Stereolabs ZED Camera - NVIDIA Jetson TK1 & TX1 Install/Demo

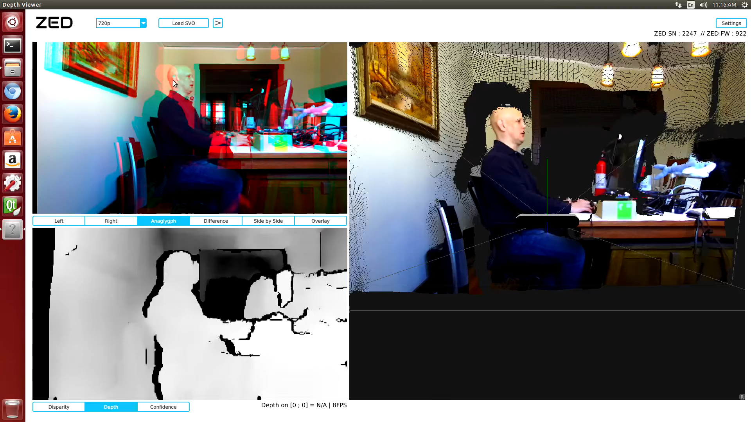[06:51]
So it looks like we're getting about 8 frames per second on this.
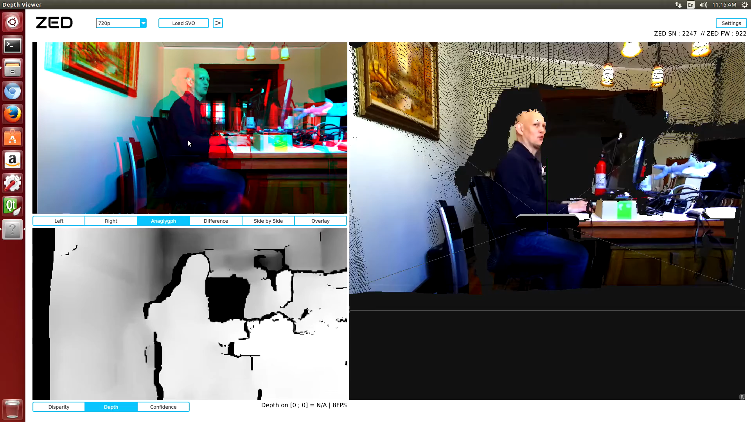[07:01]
So the way that the Zed works is you have two different cameras, a left and a right. So a left and a right here.
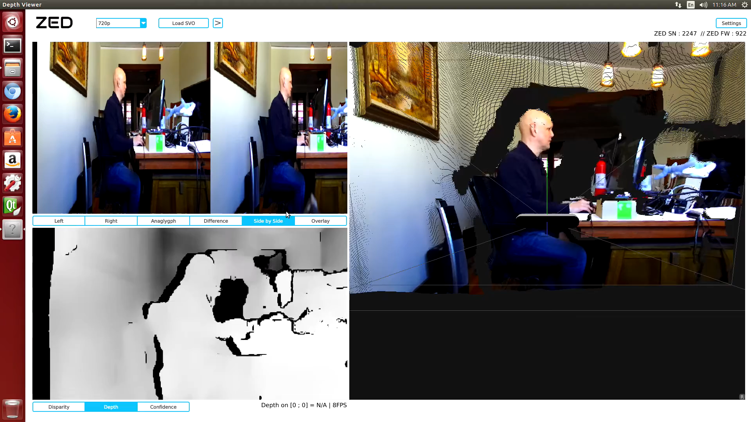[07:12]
And then through the use of trigonometry, you figure out what the distance is to each particular pixel. And that's what this bottom figure represents. Confidence. Confidence. Confidence. Disparity.
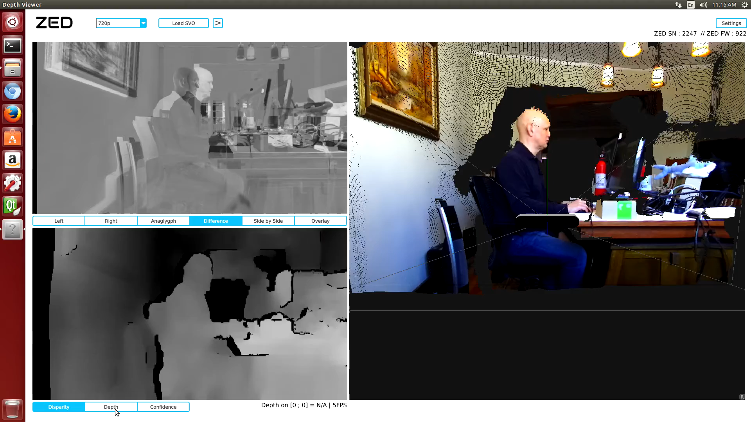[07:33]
Depth. Well, you get the little left and you get the right. 3D version. And an overlay.
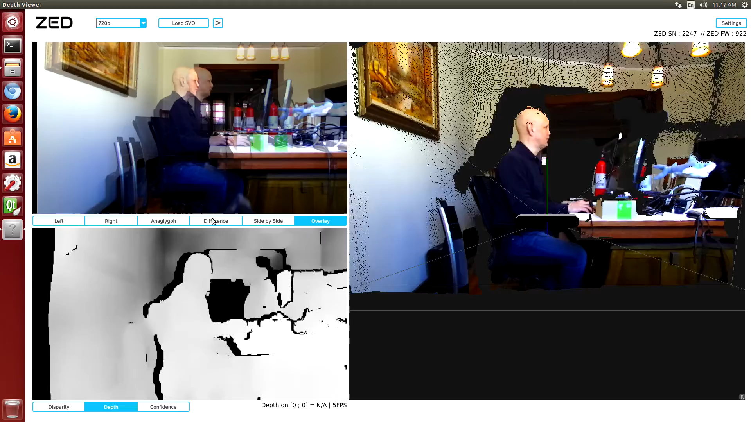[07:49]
Okay. And then you get this, which is the 3D scene.